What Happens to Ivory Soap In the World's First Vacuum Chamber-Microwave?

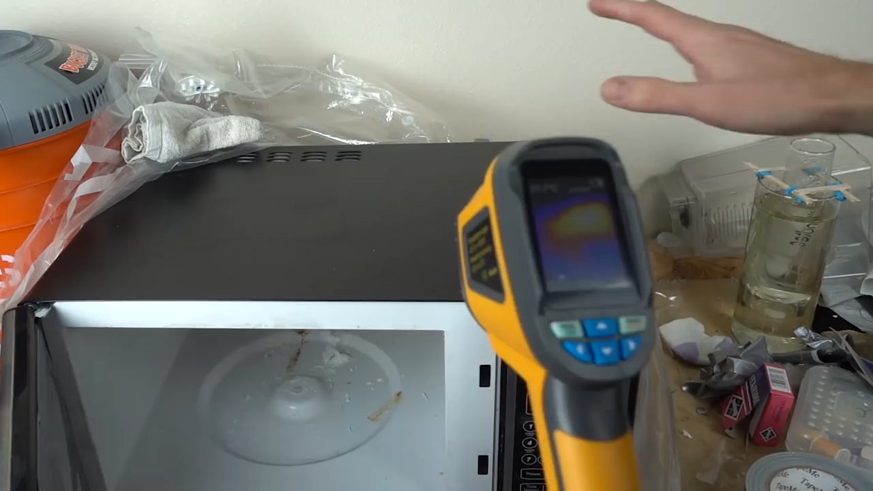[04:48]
Okay, so it's very hot on top after all that.
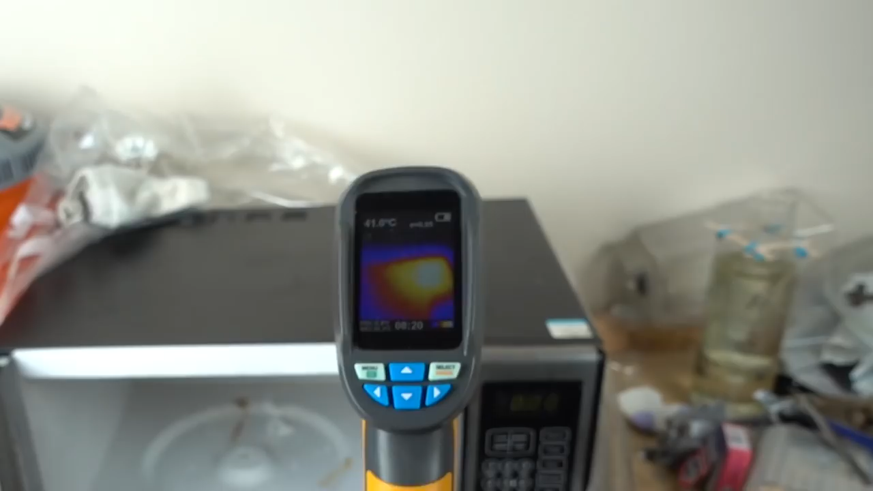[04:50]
You can tell where the magnetron is in the microwave because it's the hottest spot.
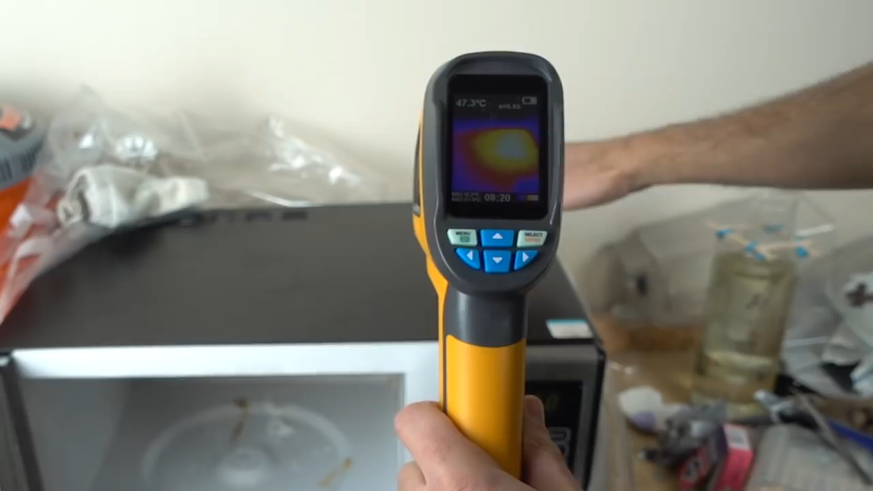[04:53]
On screen: spot 47.3°C
See the hot spot right there? This is the corner of the microwave, 52 degrees Celsius on the outer skin of it. So there was no air flow going through here at all, and so it just started overheating.